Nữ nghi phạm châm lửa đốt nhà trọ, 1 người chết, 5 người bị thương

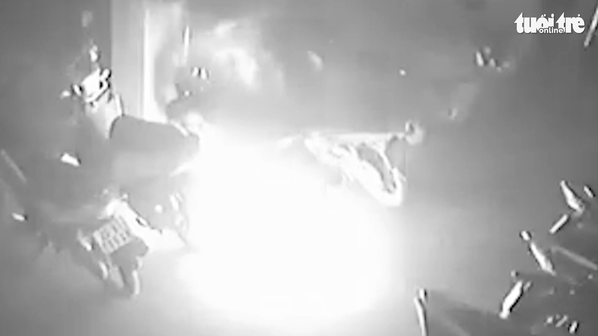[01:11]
Khu vực xảy ra cháy tại nơi để xe ở tầng 1 của một ngôi nhà 6 tầng 1 tum, diện tích mặt sàn khoảng 170m2. Một người đã tử vong, cảnh sát đã cứu được 5 người bị thương,
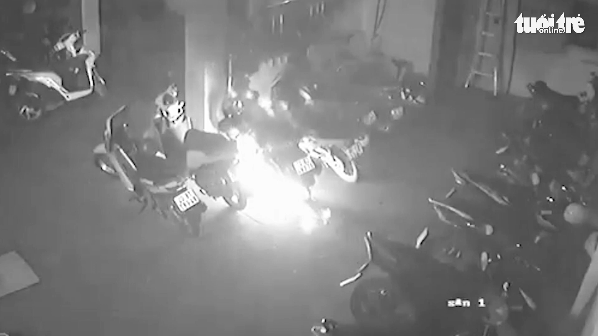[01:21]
trong đó có 4 trẻ em và đưa đi cấp cứu kịp thời, đồng thời hướng dẫn thoát nạn an toàn cho 7 người. Nguyên nhân vụ cháy đang được lực lượng chức năng điều tra làm rõ, không loại trừ nguyên nhân do có người phóng hỏa.